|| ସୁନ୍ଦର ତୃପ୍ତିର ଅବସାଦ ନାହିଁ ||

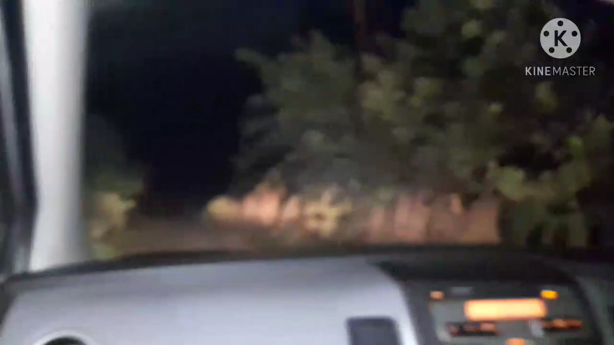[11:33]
तो समस्तन कूल कुड़ी भी निंग जाओ चुम्हें आमे रास्तारे भूरा सुन्चान रास्ता मजिरे मजिरे ना निया जोलू थिला ताकी हाती जगबाल लेगी जाओ थिले
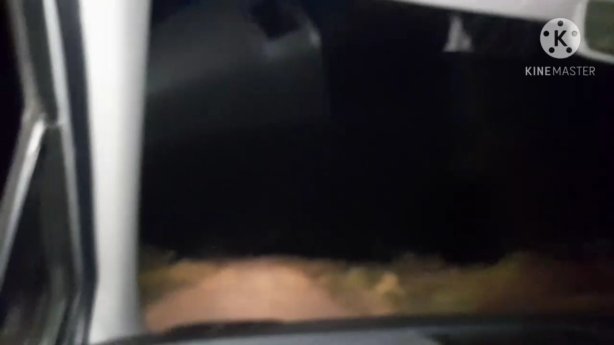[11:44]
भूजन आओ निया जोलेईकी रखू थिले हाती ना आसन वली तो एंता रास्तारे आमे जाई थिलू आओ याड़े तो समस्ते सुनी थिवेवे इपटेटी के धानागा इम्रे हाती बाहाँ ची तो देखिन रास्ता पोड़ा आमने छ हो बाजी से फेरवी रास्ता के शुन्सान अच्छी थि नाखी बी एपटी नेलू ती
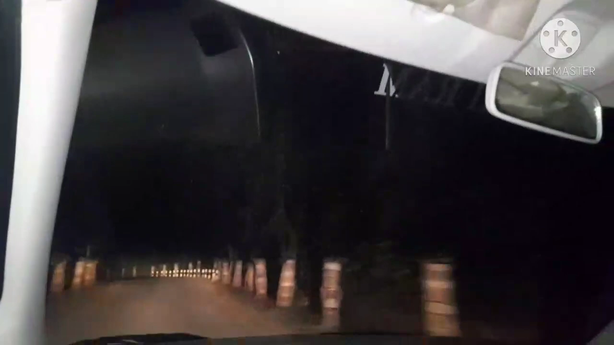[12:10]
शुन्सान रास्ता अच्छे ना पूरसे हरार पुजिम्बागीर लागुछी
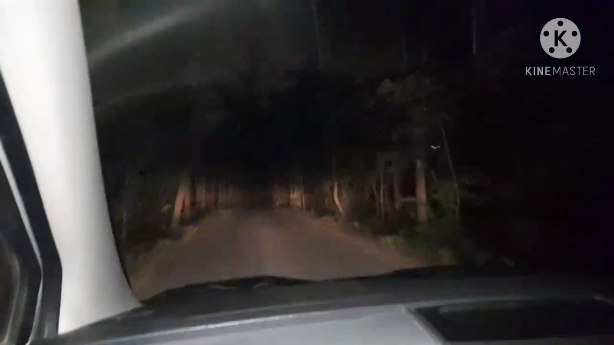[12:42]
डर लागी थिता राती बोड़ी बोड़ी चाल्लू थिला आओ गाडी भी आक्के आक्के जाओ थिला जेतकी धूर हेई पारी